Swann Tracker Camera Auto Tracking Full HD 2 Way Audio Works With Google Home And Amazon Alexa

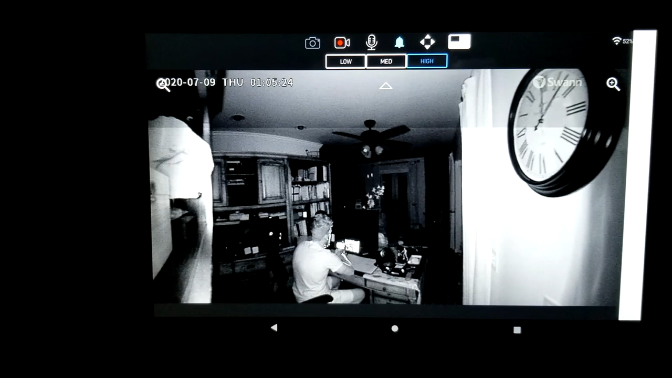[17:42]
spectrum of the night vision go ahead and push it out away from like the edge here where it's shining on things and it's taking up the night vision and so as we can see here we can see all the way over there to the doors there here i am just fully lit up clock that's great night vision i'm going to go ahead and get up here and let's go ahead and take a look and see
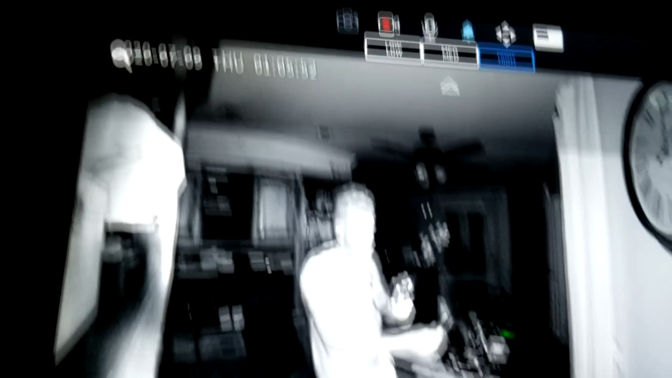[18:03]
what we're looking like here very nice you can see my hair you can see that
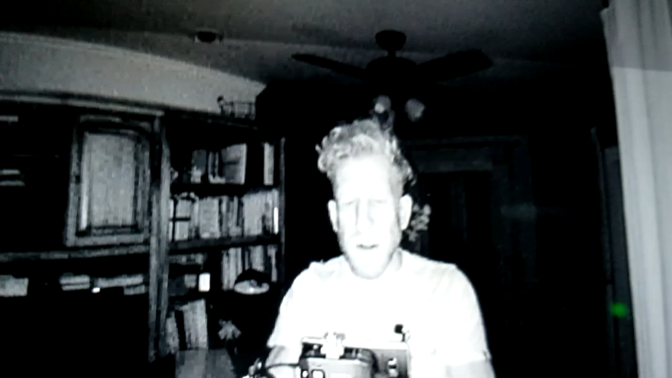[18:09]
i have facial hair we have our little motion detection obviously right there now i'm going to go ahead
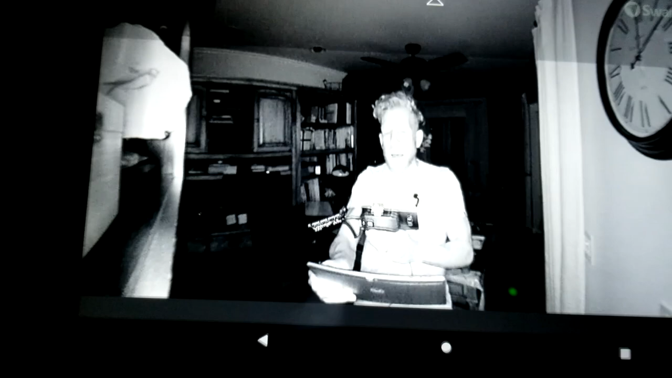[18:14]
and raise the camera up to show you what my phone that i'm filming on sees but that my naked eye does not see let me describe it now my eyes cannot see those red lights on the right and left but my naked eye can
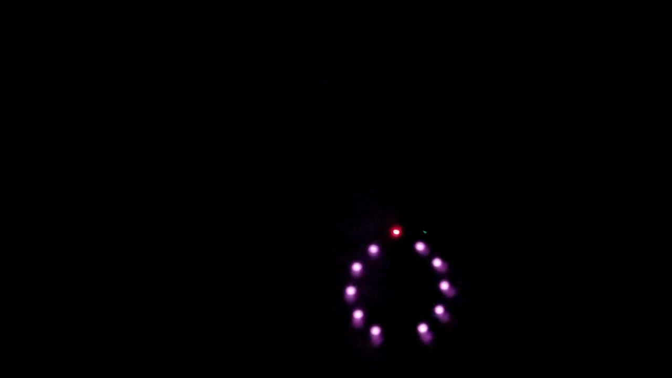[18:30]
see the really bright one at the very very top but once again on screen my phone is actually picking up the night vision all the little ones to the right and left but my naked eye can only see the one again on the top so as you can see here i'm going to go ahead and look in the camera there now we're going to go ahead and pull back and so we can see a
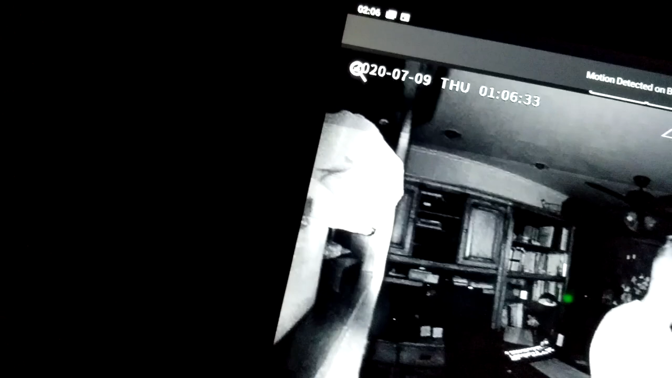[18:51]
little bit better without me stumbling around in the dark here so here i go over here you can see my computer set up the french doors as i shuffle over here and let's go ahead and now turn back around obviously the tablet is shining on my face a little bit there but as we can see they're totally picking up a human being you can even see the posture you can see that i'm a male wearing shorts and socks and slips that's some great night vision right there you can see the whole computer desk and system there the wood the grain
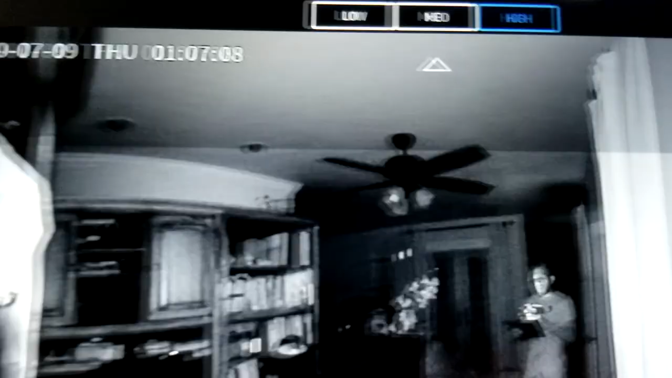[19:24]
the fan look at that right there look at how clear the clock is right there with the time and date that's fantastic night vision there i'm going to go ahead and lastly before i do let you go i'm going to go ahead and back it all the way up to the doors here and we're going to go ahead and see what i look like way back here as you can see i'm still back there obviously the tablet is shining on my face like i mentioned earlier i'm very impressed well